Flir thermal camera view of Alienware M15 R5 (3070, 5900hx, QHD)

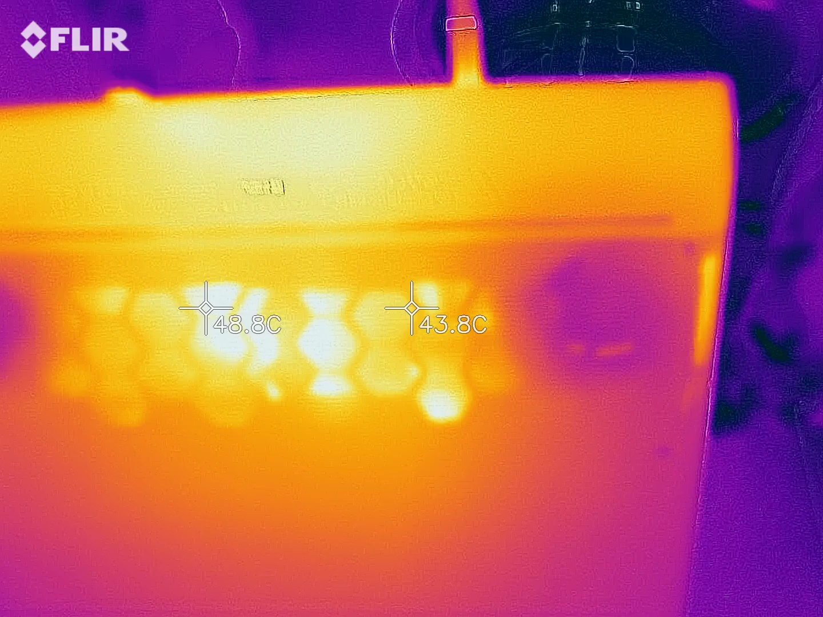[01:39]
So that is pretty warm for resting on your legs. Sponch for the fan.
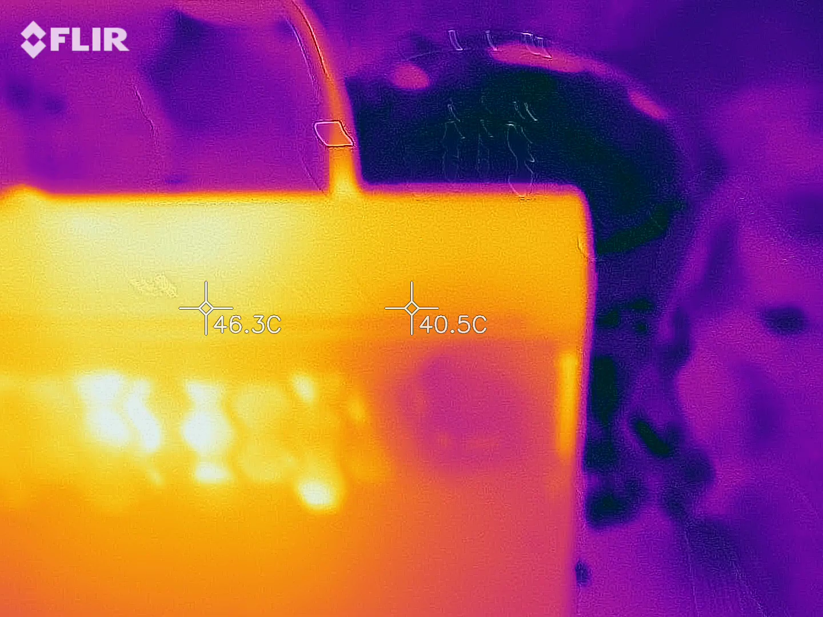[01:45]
That's on the back. We're looking at the back here.
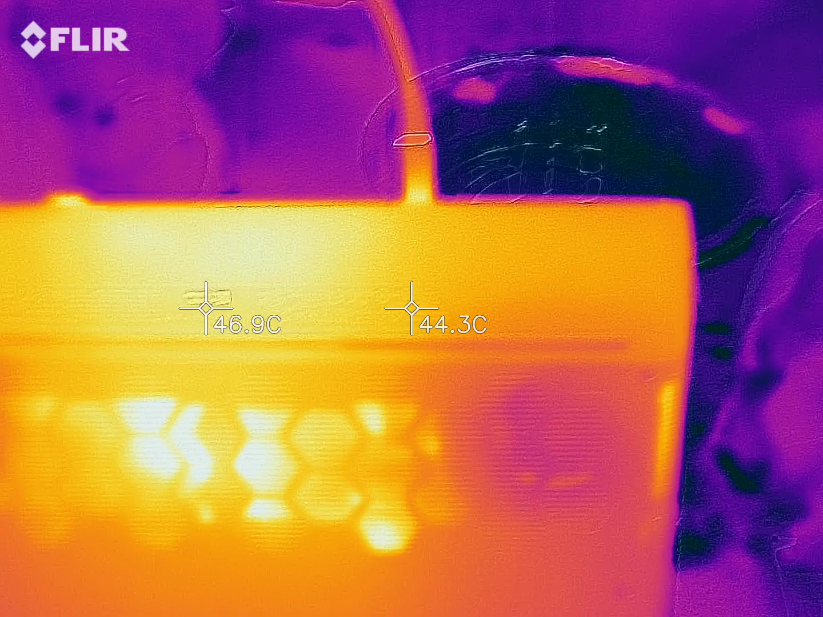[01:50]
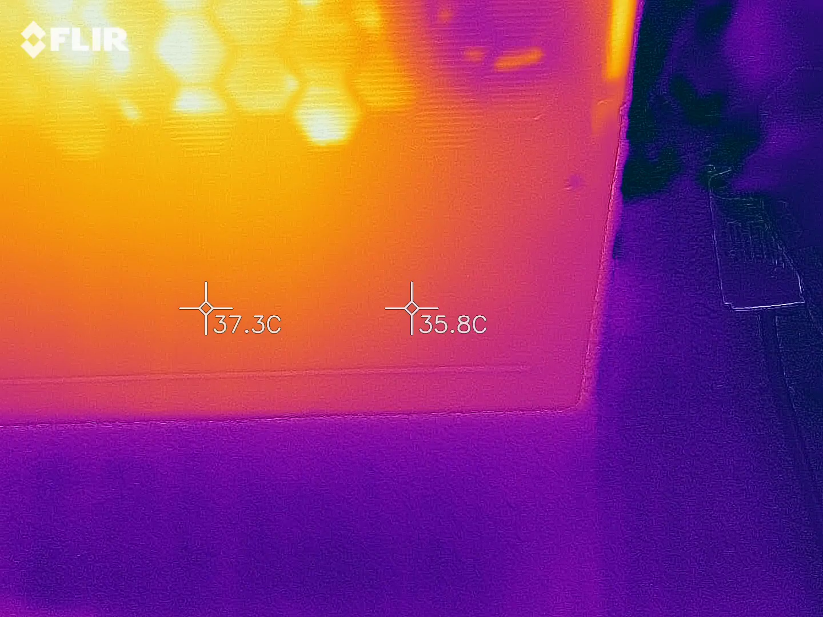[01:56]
The rest of it, not terrible, but you can see it's heating up now.
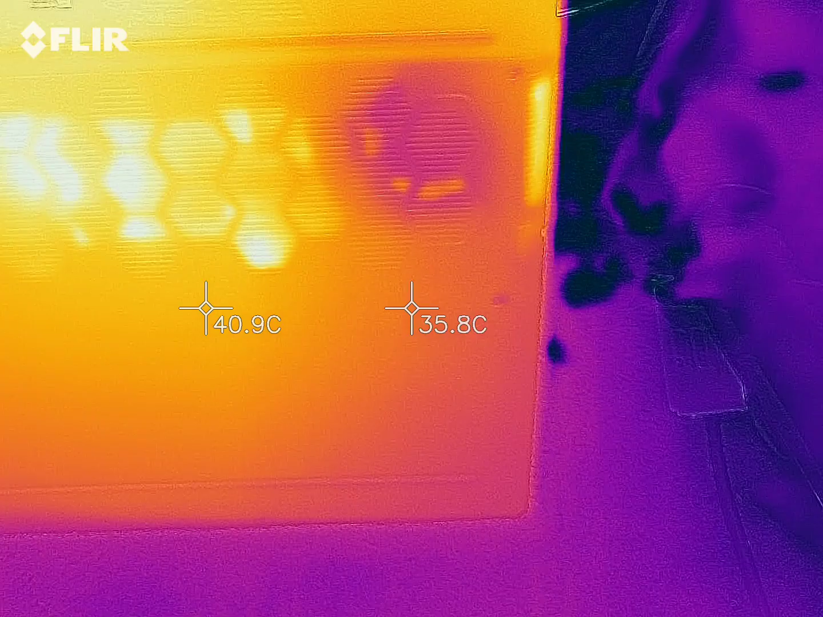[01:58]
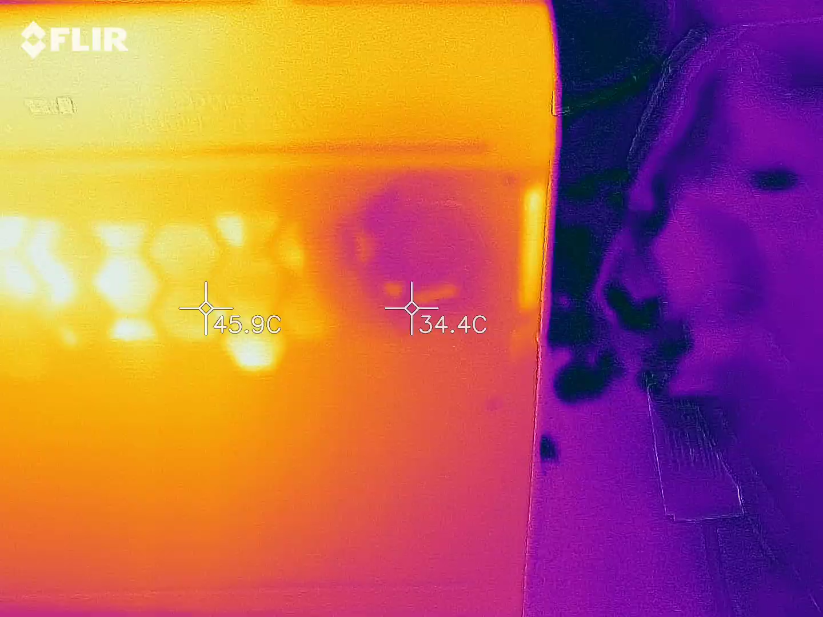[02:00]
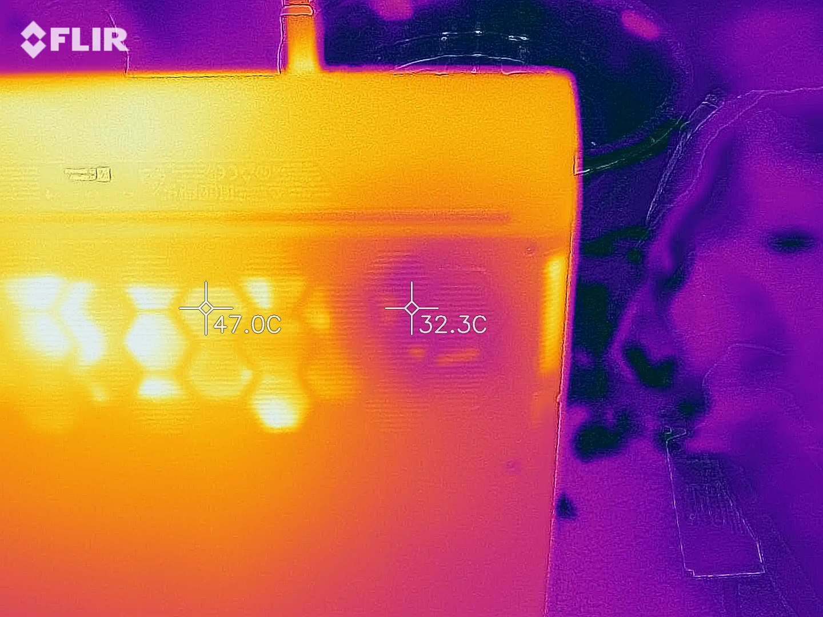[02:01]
So I'd add maybe five degrees to this.
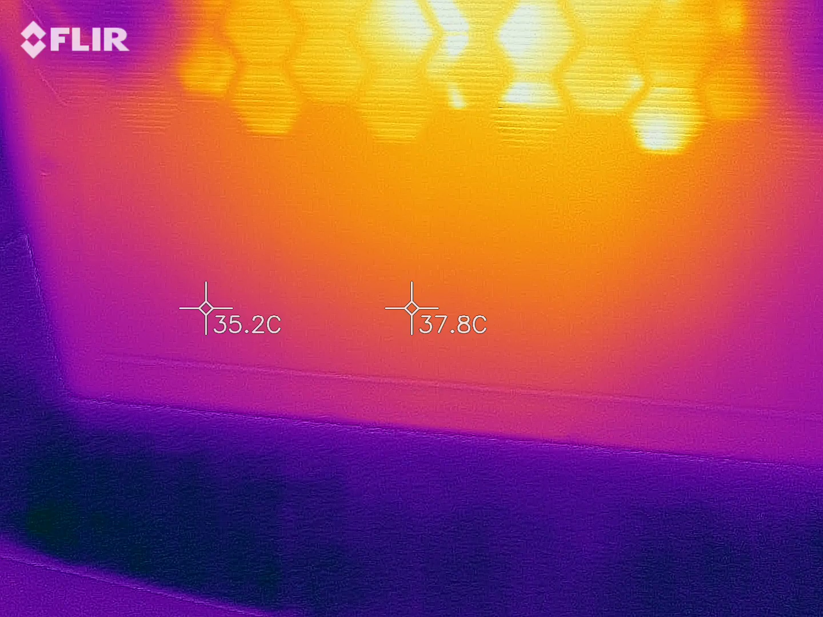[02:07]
I can tell you, it's not the greatest to have on your lap without anything in between.